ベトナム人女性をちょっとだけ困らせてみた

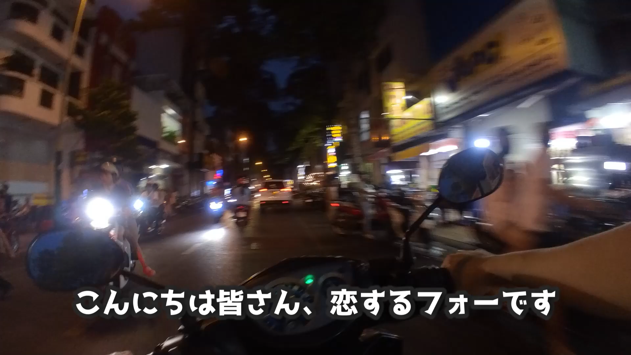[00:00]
ここの通りの179ですね。右が偶数だから201、201、215。あれ179、反対か。
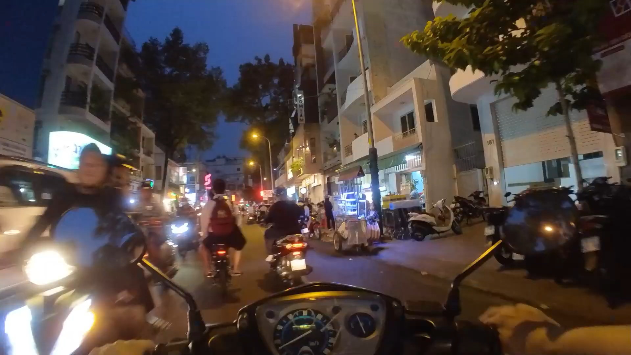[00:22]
9、これか。あ、消えた。